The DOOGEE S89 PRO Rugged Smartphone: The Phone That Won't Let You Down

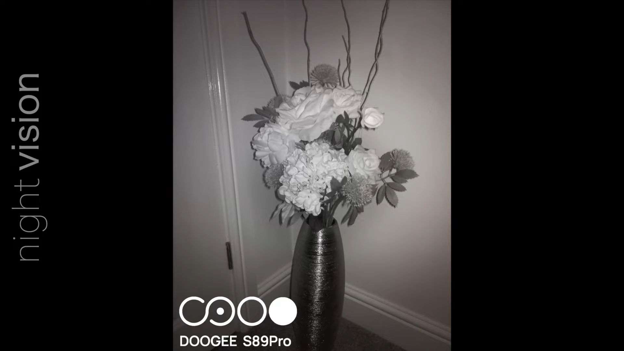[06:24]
the photos are taken in a complete pitch dark room.
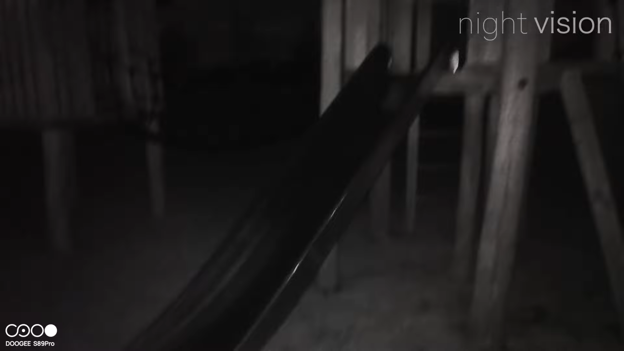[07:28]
the visibility is up to around 15 meters.
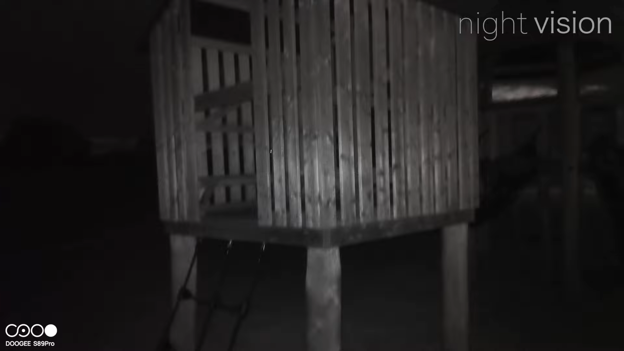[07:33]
the professional night vision system having much longer range, but i'm pretty happy with the night vision of the s89 pro.